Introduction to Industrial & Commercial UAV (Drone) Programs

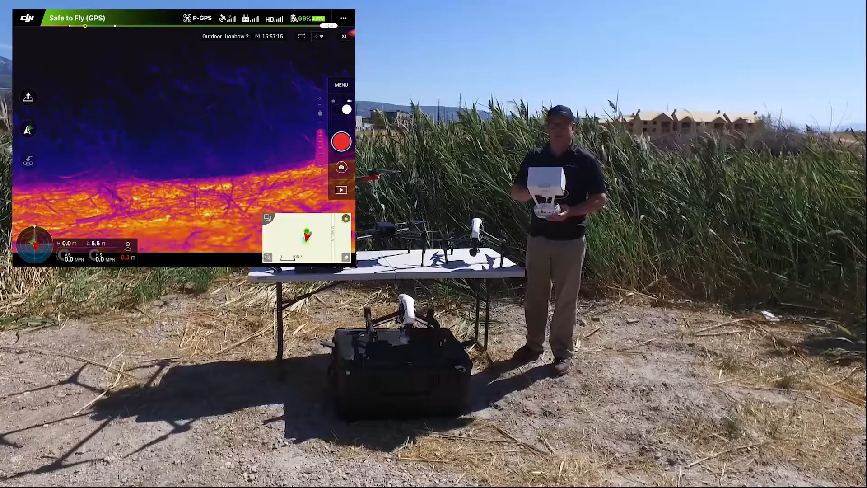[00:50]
as well as the imagery that's coming off the drone, and you can control the camera and the gimbal on the drone so you can get better footage.
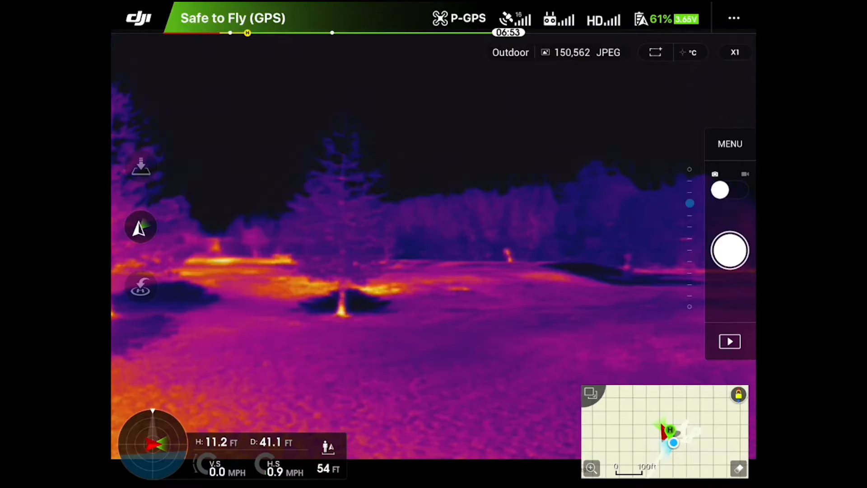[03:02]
As I'm flying too you could also see the telemetry here how high I am off the ground and how far the drone is away from me. Now I'm going to move it away from me and I'm able to see the telemetry changing here.